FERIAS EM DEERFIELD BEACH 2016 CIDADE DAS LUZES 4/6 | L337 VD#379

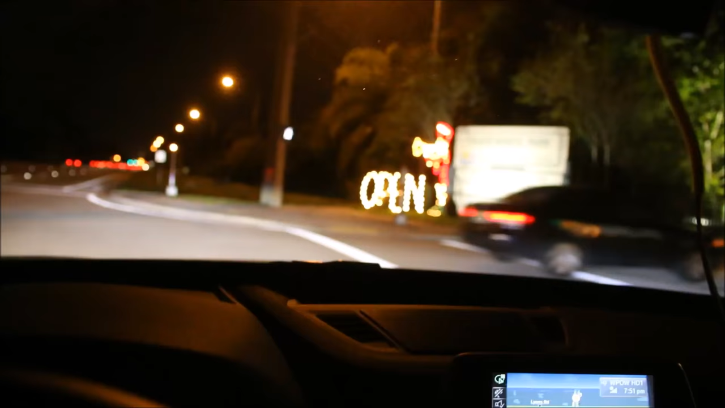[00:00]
E aí, viemos aqui em Semple Road,
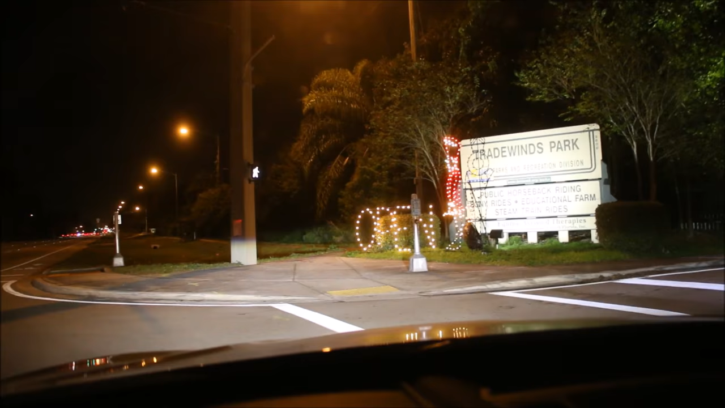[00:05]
Cidade das Luzes aqui, ó.
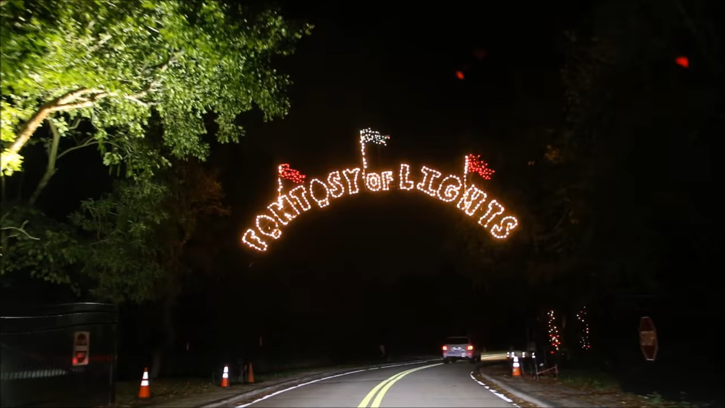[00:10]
Vamos lá, Cidade das Luzes. Christmas Lights.
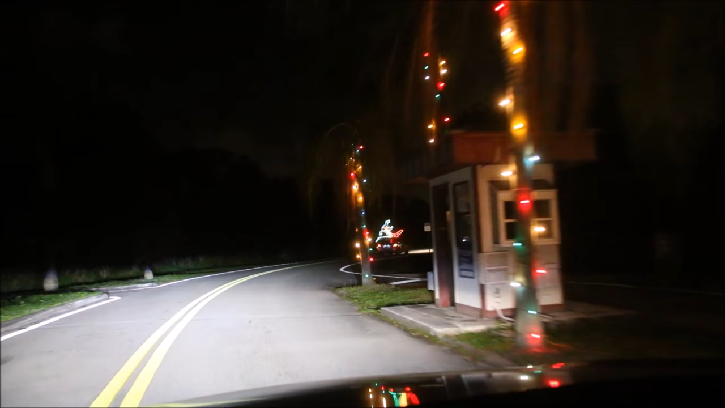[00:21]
Deixa eu deixar o carro só na lateral. E fica mais melhor, né? Aí.
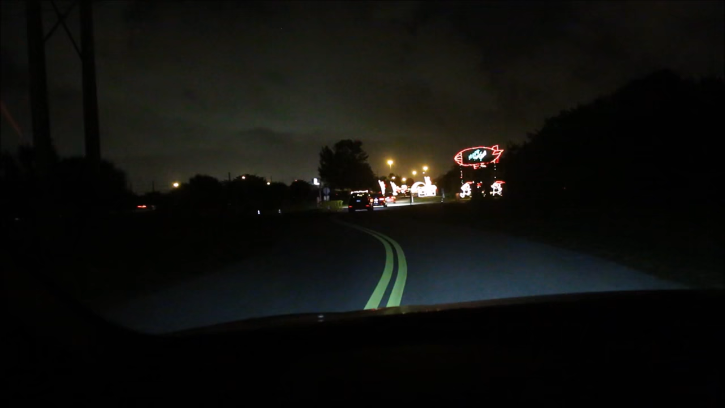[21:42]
Ele botou na lateral, feito o fish. Colocou na lateral. Só que ele apagou, né? Ele desligou tudo. Eu não, coloquei na lateral só. Acho que aqui a gente já sai na avenida, né?
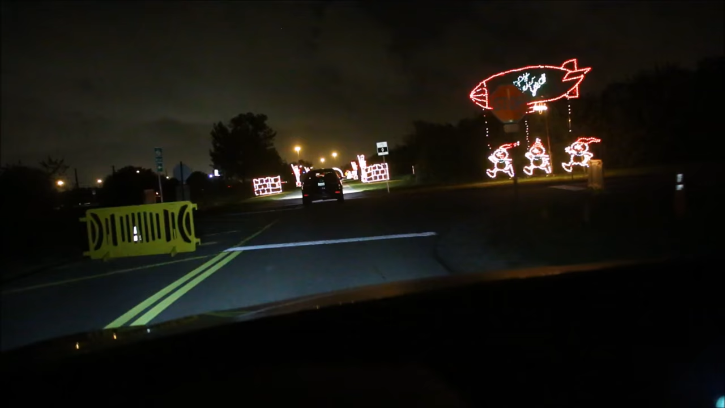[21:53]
É. Já sai na. Avenida aonde teve o. É, já sai, ó.
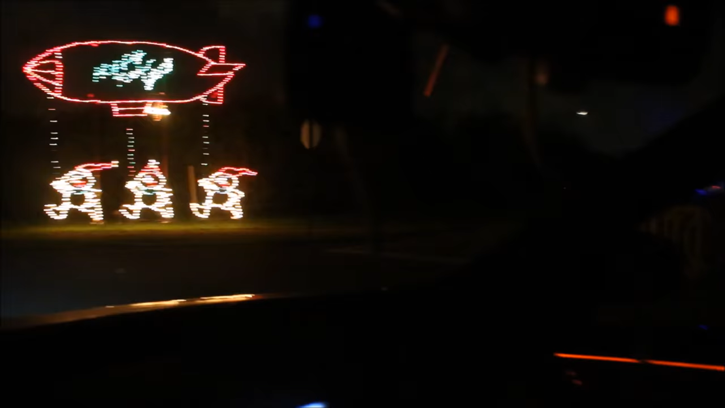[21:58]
Ali é onde a gente entrou. Ó,